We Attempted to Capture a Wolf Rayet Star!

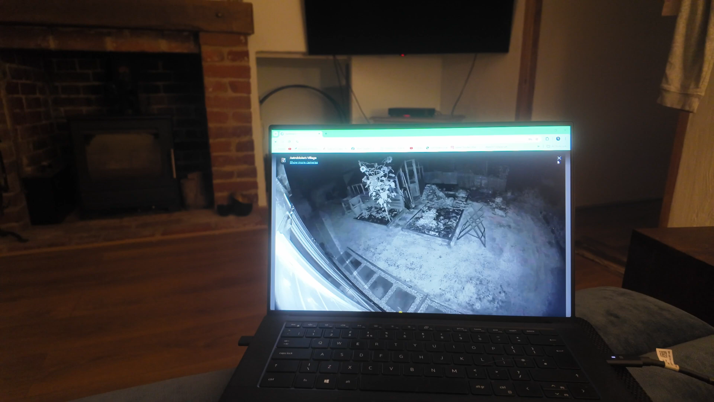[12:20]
um and then you've got to go through this whole security rig morale again so it's a bit of a pain right here we go so here are my cameras we'll go full screen and it's really nice to be able to keep an eye on them i've got my sequences in place so